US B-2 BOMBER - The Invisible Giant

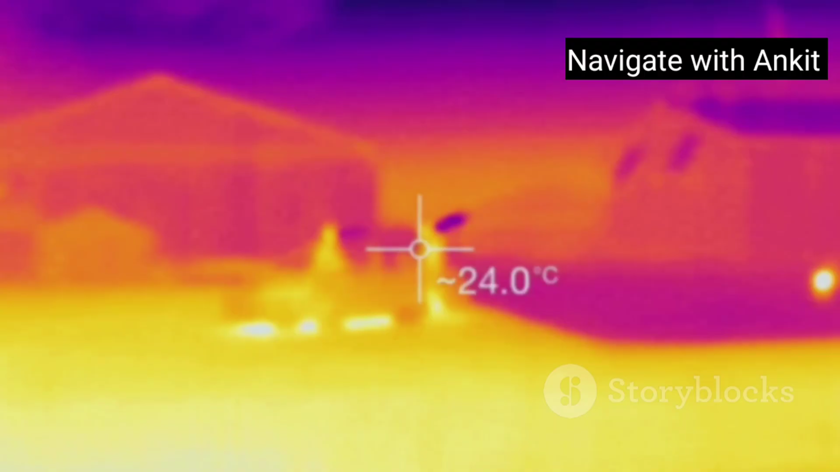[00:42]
On screen: spot 24.0°C
Even thermal imaging finds it hard to detect this beast. The B-2 isn't just stealthy, it's deadly.